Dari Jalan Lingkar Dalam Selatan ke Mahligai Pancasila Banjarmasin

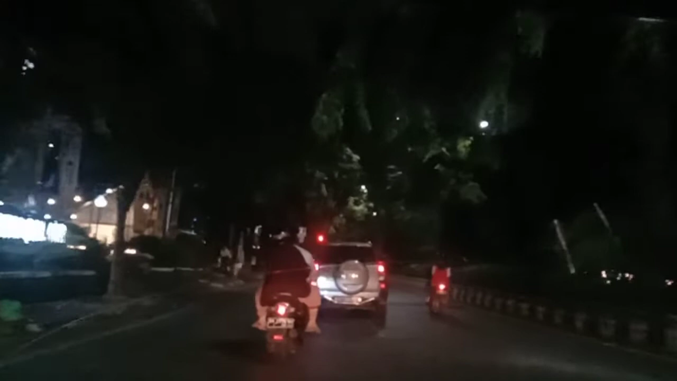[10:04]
Sallallahu Alaih Was Assalam Assalam Sallallahu Ala Muhammad Ya Rabbi Salli Was Salim Nah ini setelah ini ada lampu merah lagi
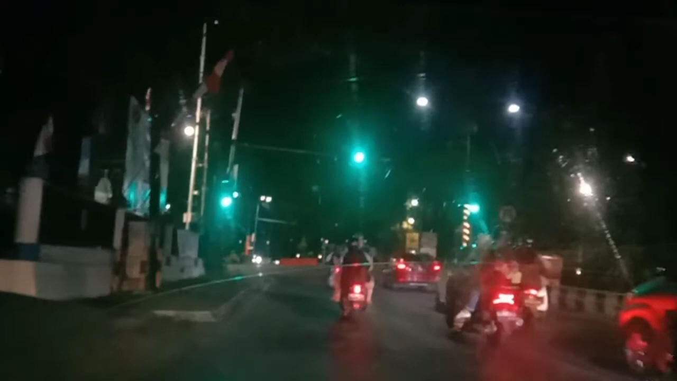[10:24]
Jika mau Terus akan mengikuti saat lampu
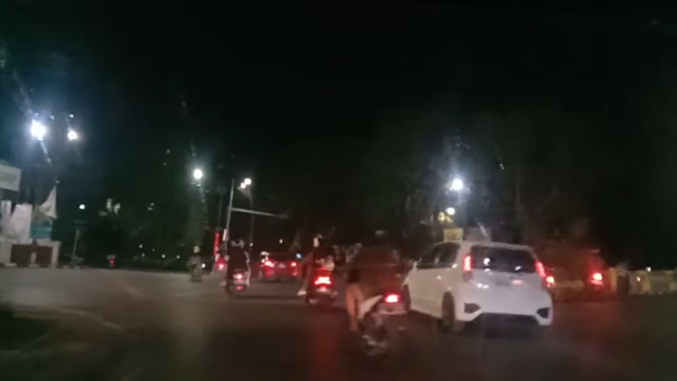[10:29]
Tapi kalau belok Kiri Ke arah Sabilan Maka Langsung belok kiri Kita langsung belok kiri aja Nah itu sudah pagar Sabilal Muhtadin Sabilal Muhtadin Sabilal Muhtadin adalah Sebuah masjid Yang berada di kota Banjarmasin Dan Sabilal Muhtadin Itu adalah Nama kitab Yang dikarang oleh Seh Muhammad Arsad Al-Banjari Sallallahu Ala Muhammad
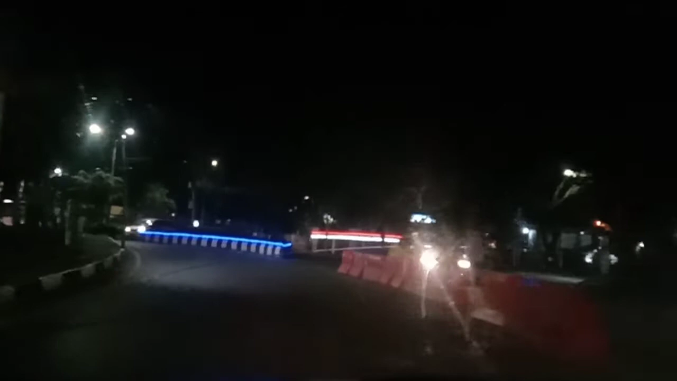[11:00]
Ya Rabbi Salli Was Salim Oke kita terus aja Karena kita akan menuju
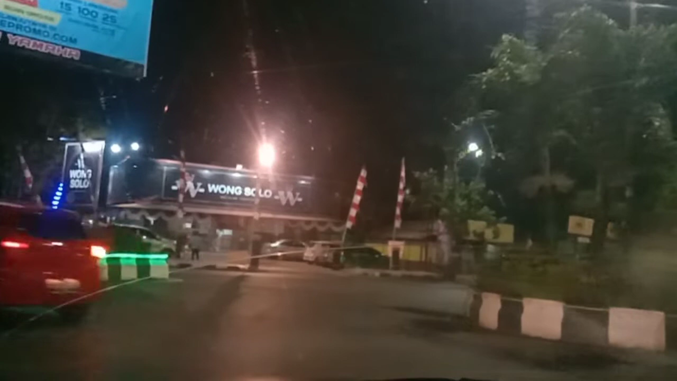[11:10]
Mahligai Pancasila Untuk melihat Suasana Pengukuhan Pas Kibraka Provinsi Kalimantan Selatan Depan itu nanti ada Simpang Tiga Jika mau Ke Jalan Setoyo Atau Pelabuhan Itu nanti belok kiri Jika mau ke Kayu Tangi Kampus Unlam Kita akan terus
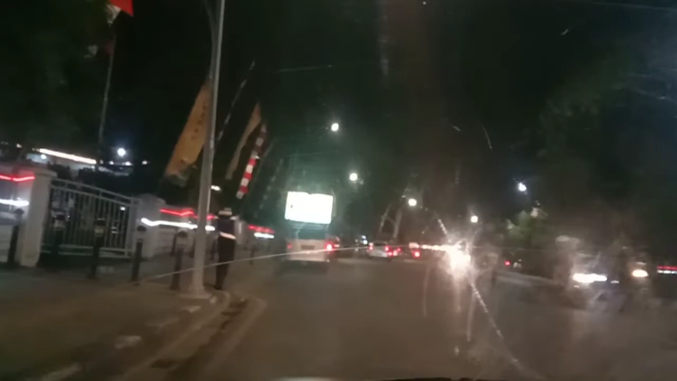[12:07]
Di kiri ini sudah Mahligai Pancasila Kita akan parkir Di belakang mobil ini
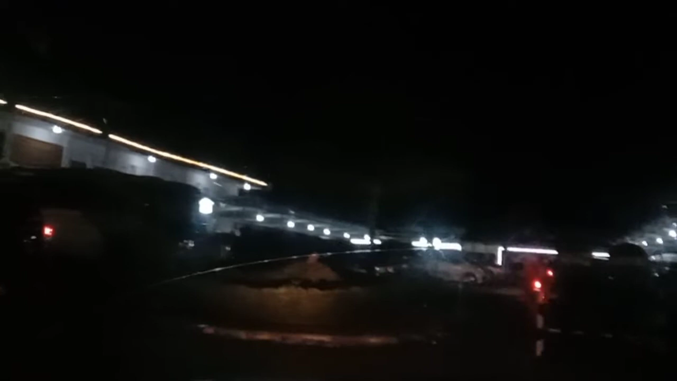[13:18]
Inilah jalan masuk Depan itu parkiran sepeda motor